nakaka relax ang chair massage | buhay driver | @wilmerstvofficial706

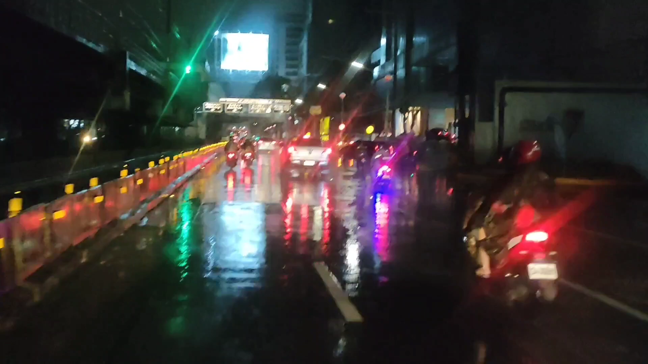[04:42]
Ayan guys. Nandito na ako sa idsa. So, nag-idsa lang ako para makatipit tayo sa tollgate. Ayan. Umuulan pa rin. Nandito na ako malapit sa GMA. Right. Nandyan lang yung GMA building, oh.
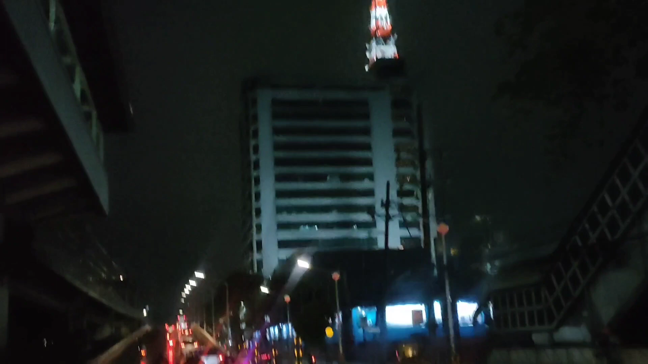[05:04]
Ayan yung GMA building. Ayan. Okay.